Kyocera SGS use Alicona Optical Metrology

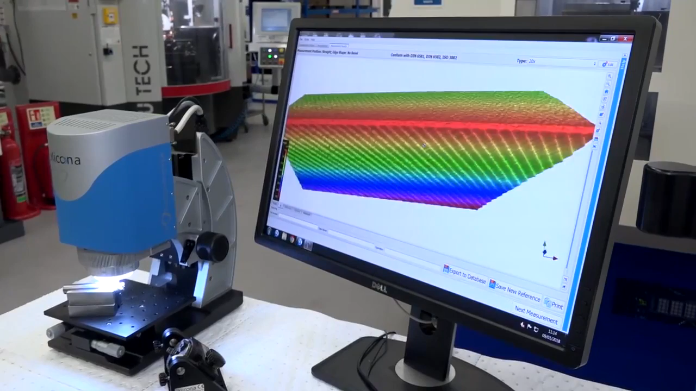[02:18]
but you have the ability to measure it and to measure it to within quite a tight tolerance as well,